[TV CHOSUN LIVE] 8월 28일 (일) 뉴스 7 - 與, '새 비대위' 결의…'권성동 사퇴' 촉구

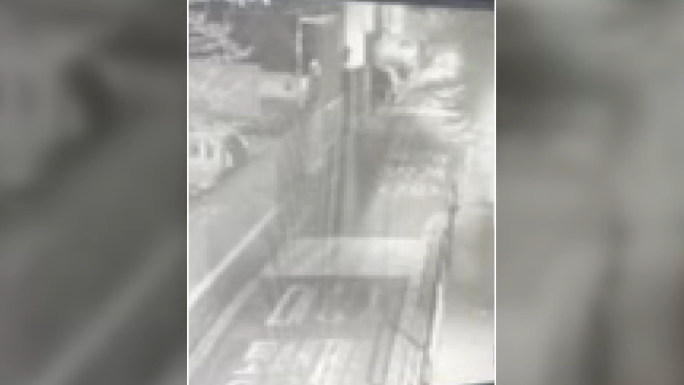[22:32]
흰색 SUV 차량이 1차선을 빠르게 달려갑니다.
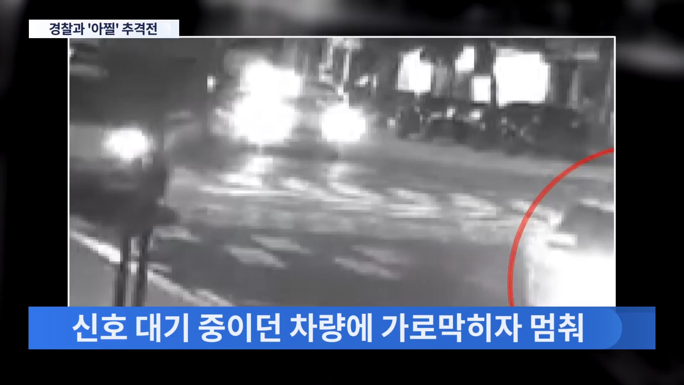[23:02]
금천교부근에서 신호를 기다리던 차량들에 가로막힌 뒤에야 멈춰 섰습니다.